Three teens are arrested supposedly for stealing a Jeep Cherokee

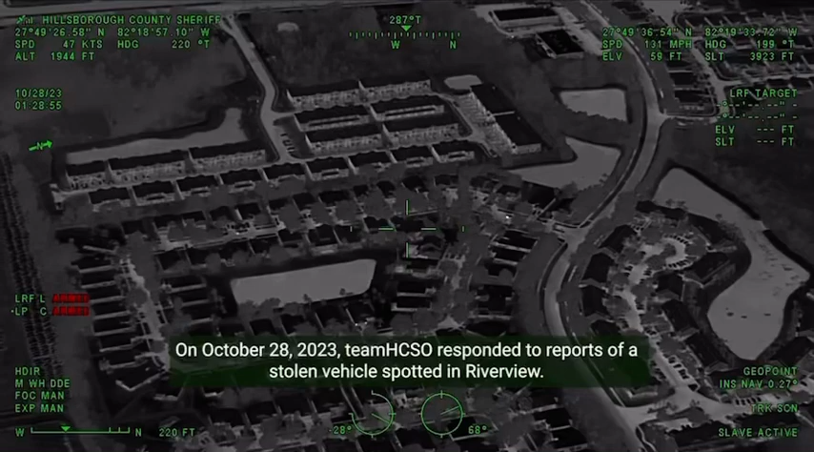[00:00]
This is a closed loop, so this would be a good time to get in here and set up sticks on the outside of Autumn Creek Drive.
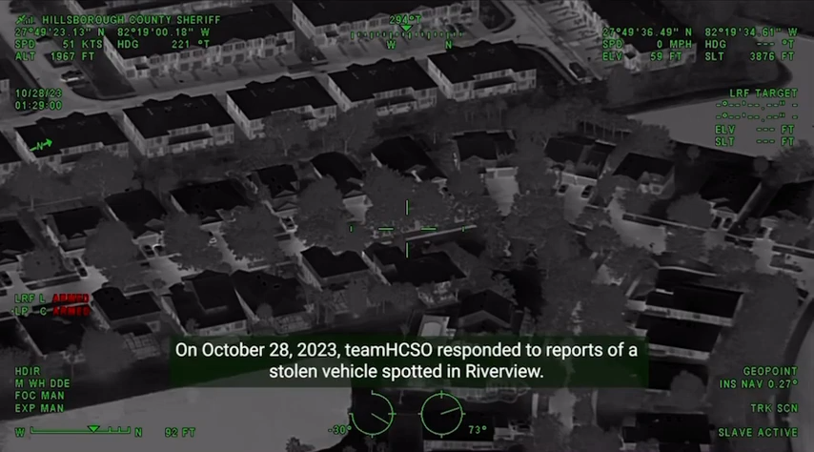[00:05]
It's going southbound. One way in, one way out.
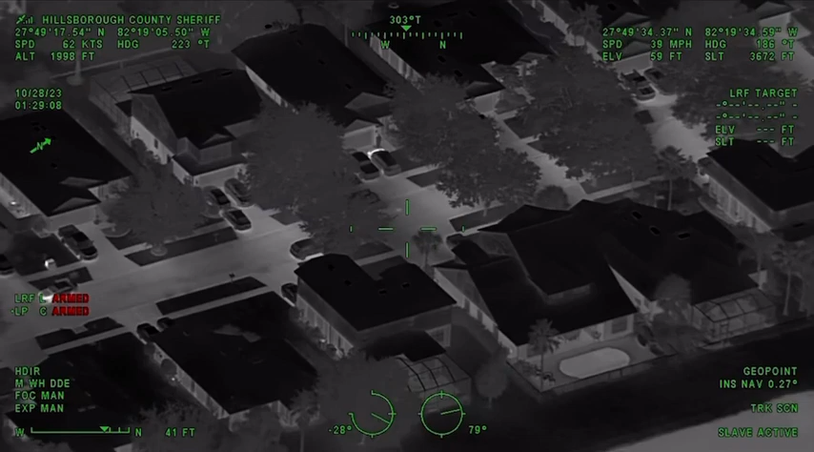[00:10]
It's going southbound on the west side of Autumn Creek Drive. Alright, he's trying to take off. Make sure you get the sticks outside at Autumn Creek Drive.
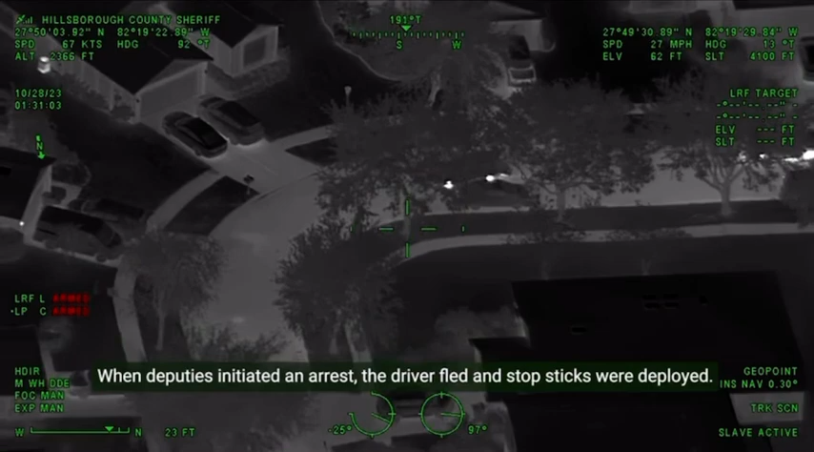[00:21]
He's taking off. He's swinging out wide.
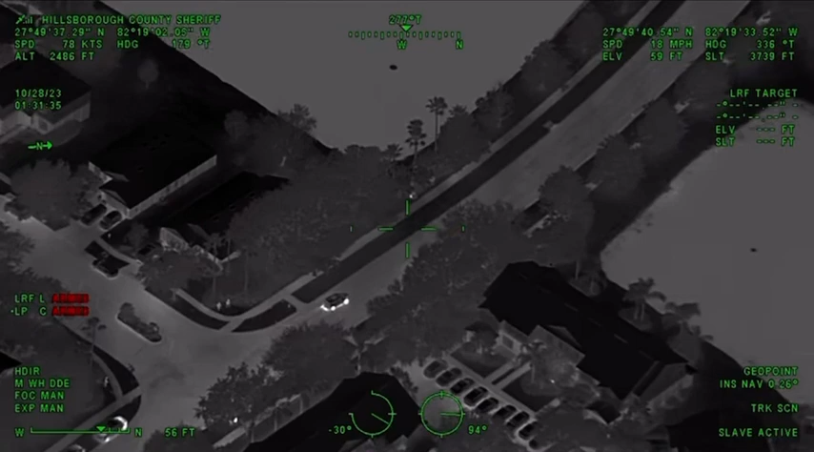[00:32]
All right, make sure you pull the sticks. All right, he's running southbound.
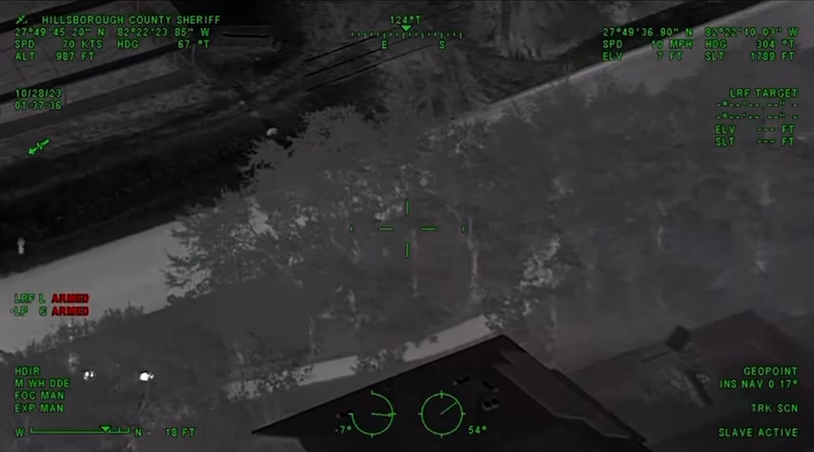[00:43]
Circle perimeter, stay in your car. Okay, nice to hear. Don't run after them. All right, they're on Tangle Rush, running westbound. All three of them are together. Still eastbound, in the back of Tangle Rush. They're moving eastbound back towards North Street. If you have a unit right by their car, they're right there. You better come out.